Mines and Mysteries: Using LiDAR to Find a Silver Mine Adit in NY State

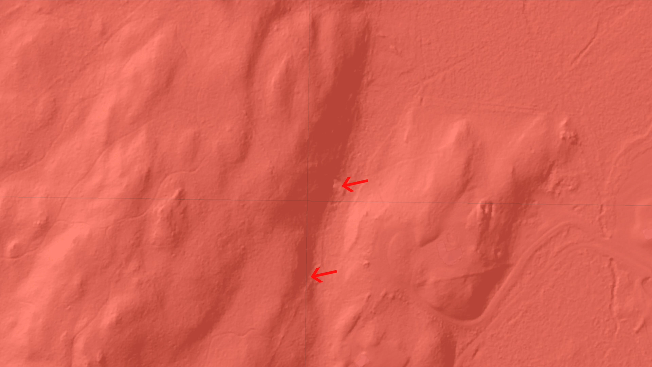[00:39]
So I marked the beginning, the start of the ridge, the tailings pile, and the end of the ridge. So I'm going to hike out here, and I'm going to start at the base of the ridge, following along until I get to the LiDAR anomaly, and we'll see what we can find.